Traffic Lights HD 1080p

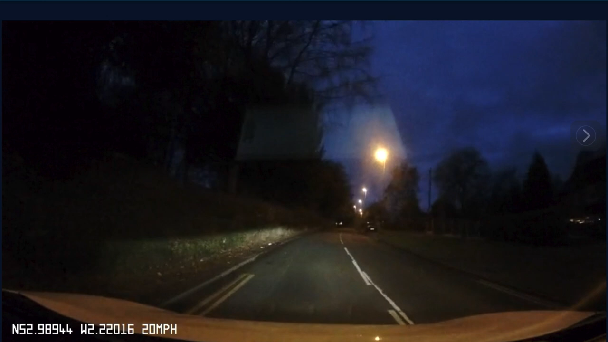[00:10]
look at you right now let's have a look at this right yeah so this is your mistake that you made this morning so you see the traffic lights okay we're going left aren't we yeah so if you have a look